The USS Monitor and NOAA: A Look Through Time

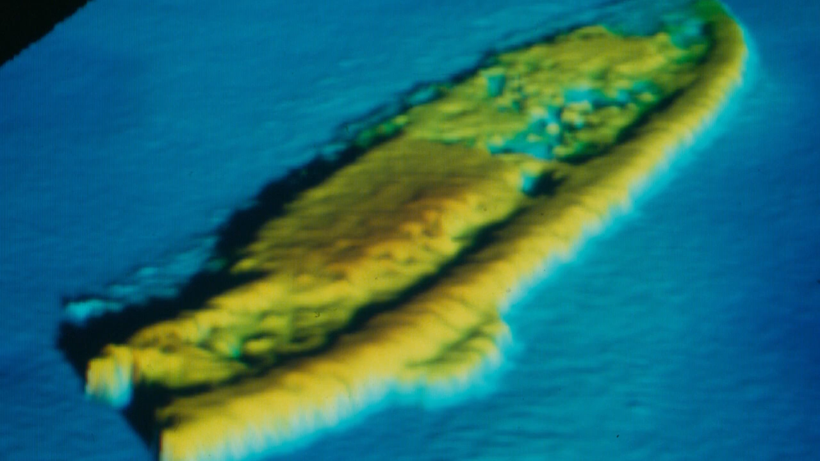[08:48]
The data obtained indicated that Monitor was deteriorating at an accelerated pace and was in danger of becoming a degraded archaeological site.